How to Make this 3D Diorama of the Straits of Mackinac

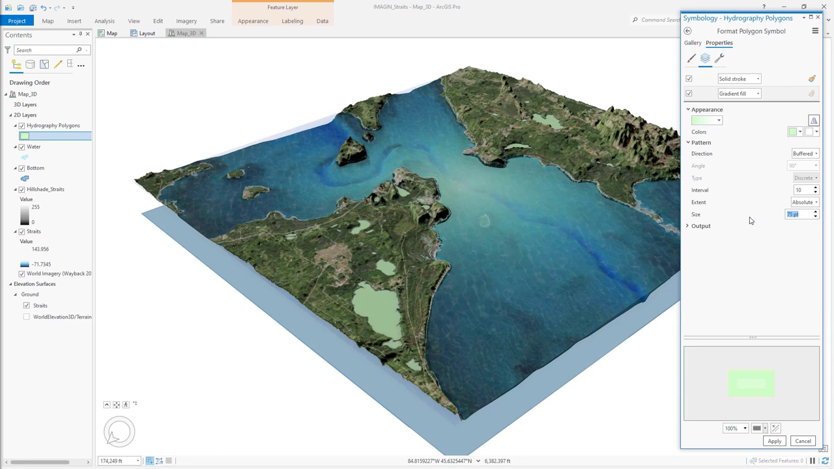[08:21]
Give it a bunch of intervals so it's a smoother transition. And I'll go from a cyan color out to that deep blue. And look at this. Now I can just blend mode this right in with a soft light.
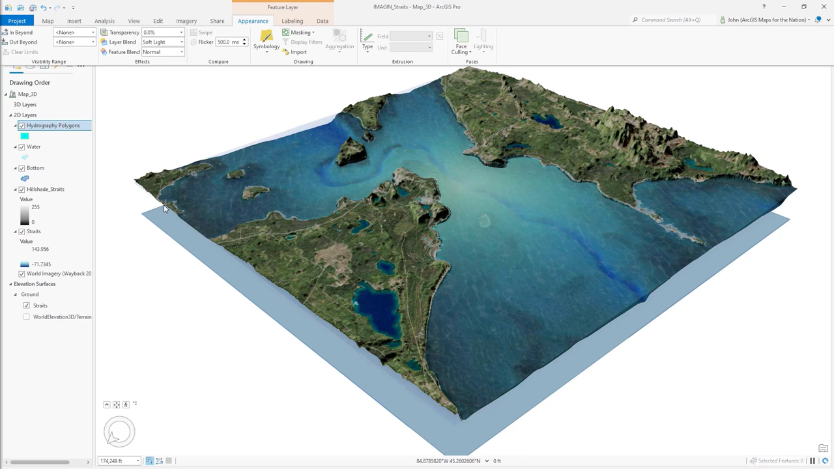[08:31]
And it looks like it belongs. This is the kind of place where I'd like to chill out next to a lake.
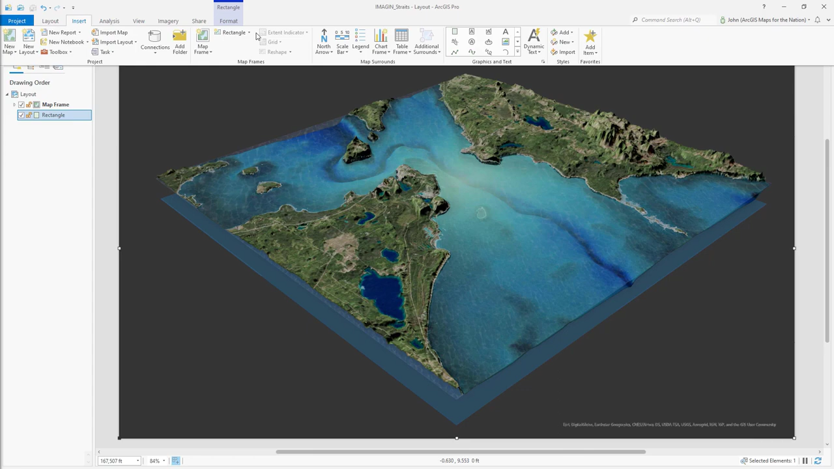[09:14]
to give this map a dark gray background. I don't want just the transparent or white backgrounds. I'm going to put this dark gray rectangle behind my map frame. And I'm going to insert a polygon.